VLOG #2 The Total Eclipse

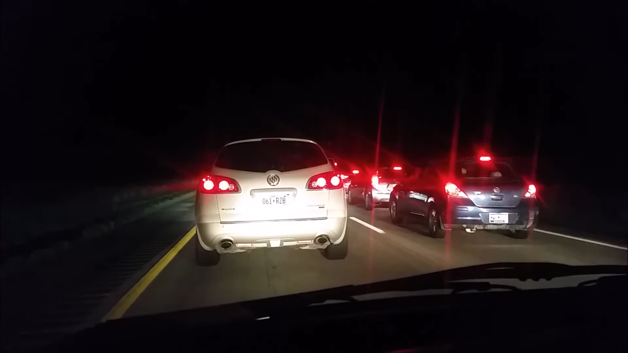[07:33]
this is probably 11 o'clock at night still sitting and stop and go traffic we did finally make it home a little after 2 30 in the morning it was a long trip well worth it though thank you for watching this vlog